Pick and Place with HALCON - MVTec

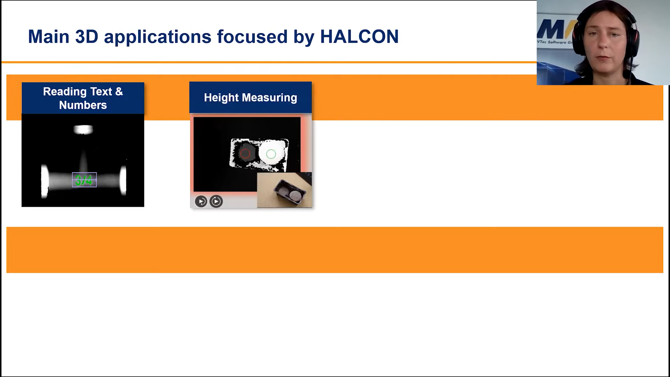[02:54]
height measuring, or check filling, for instance, of a cookie box, or effect detection surfaces, such as scratches and bumps.
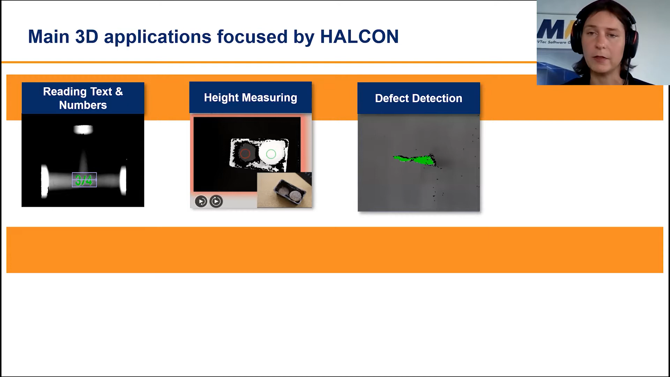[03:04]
Then, obviously, also counting, and the check presence application can be covered. But those kind of applications usually require only height information. And now it's come to the application that requires fully 3D space information, such as measuring in 3D, volume measuring, area, and so on. Surface comparison.
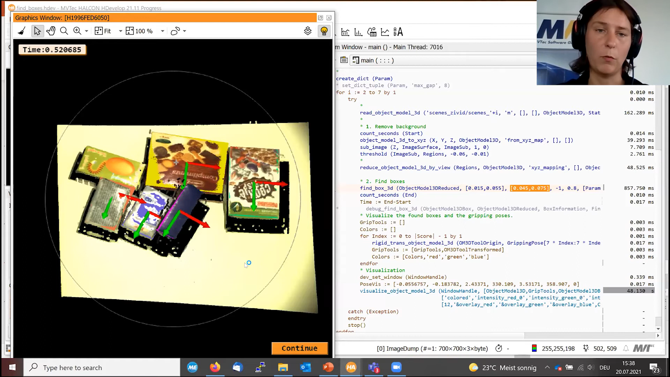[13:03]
So there's an algorithm that takes about 500 milliseconds.
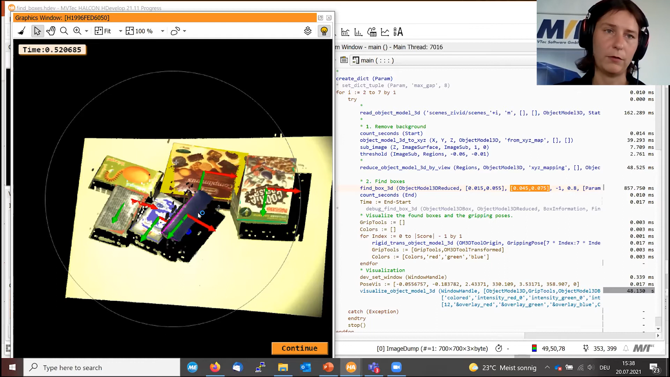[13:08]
Obviously, depending on how many points
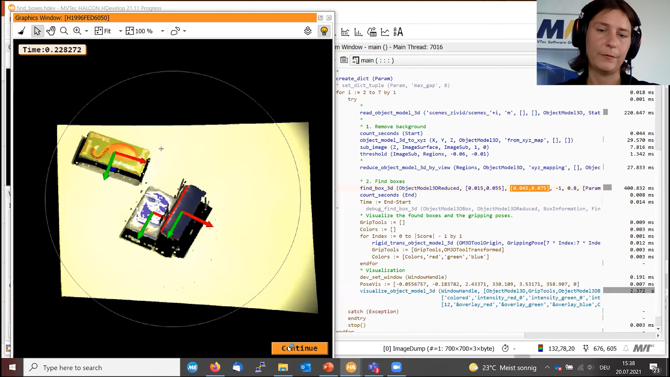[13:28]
This one here. And finally, the last example. Okay. This, obviously, results are not expected.
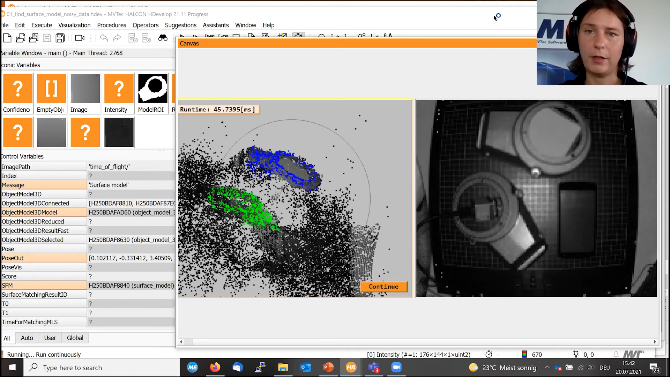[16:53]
it is very difficult to identify the objects in this point cloud. And this works, however, very robust. So I will show you some more scenes.
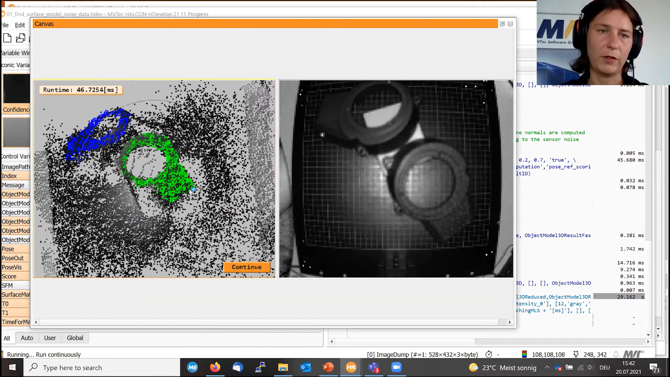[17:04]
So this one here in 46 milliseconds, which is also very fast. In order to verify that the objects are found correctly, I provided also the intensity image right here.
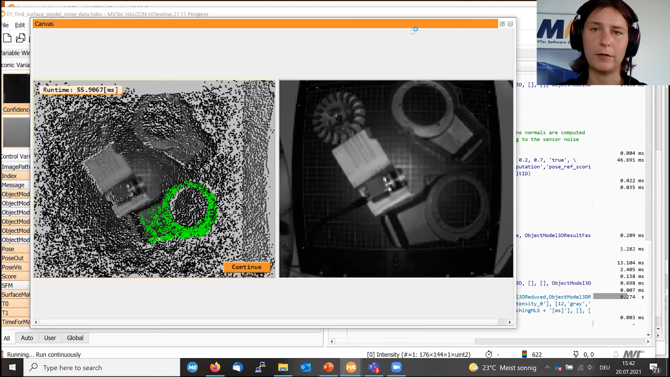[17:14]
This here is not available in the plant cloud. It is only available in the intensity image. Therefore, obviously, this cannot be found. Here, the confidence value is very low. And therefore, the reconstruction is not perfect.
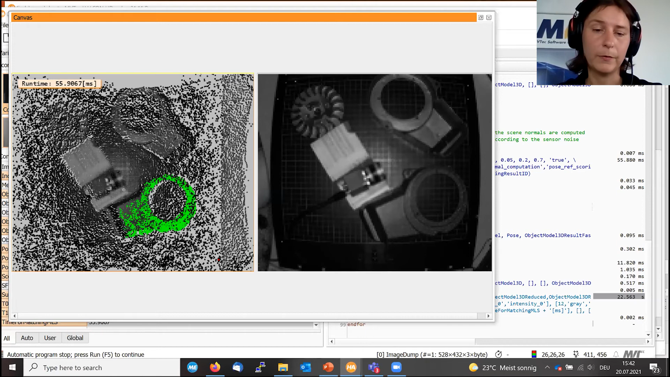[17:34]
More examples, this one here, very noisy.
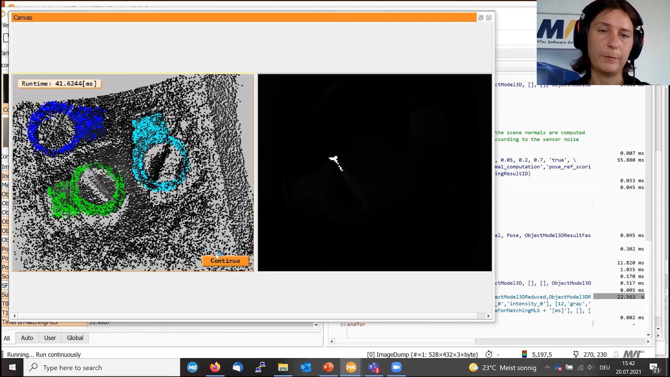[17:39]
And here, objects can also overlay.
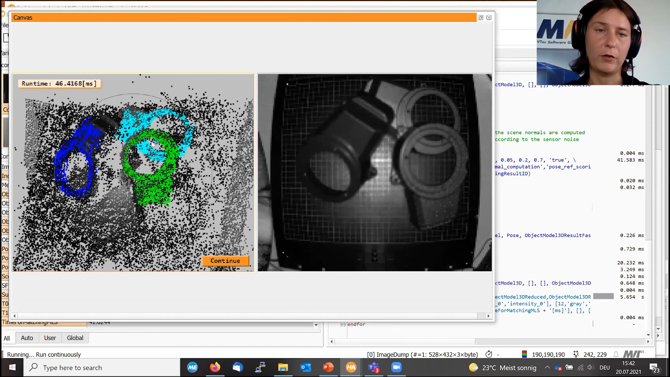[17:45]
This is also OK. And this is the last one. So Haken cannot only cover difficult settings in terms of noise and lower resolution.